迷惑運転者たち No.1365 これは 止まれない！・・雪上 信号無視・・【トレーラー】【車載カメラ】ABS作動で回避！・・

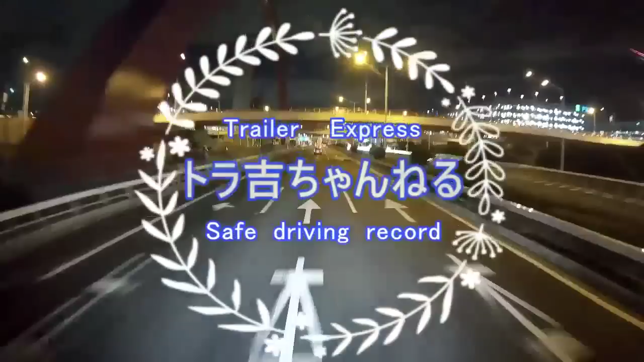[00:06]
ビューン、来た来た来た、結構後ろから来たね。
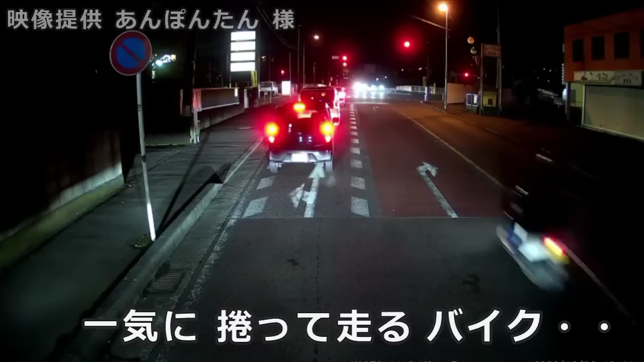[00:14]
バイカーさ、引かれちまえよバーカー。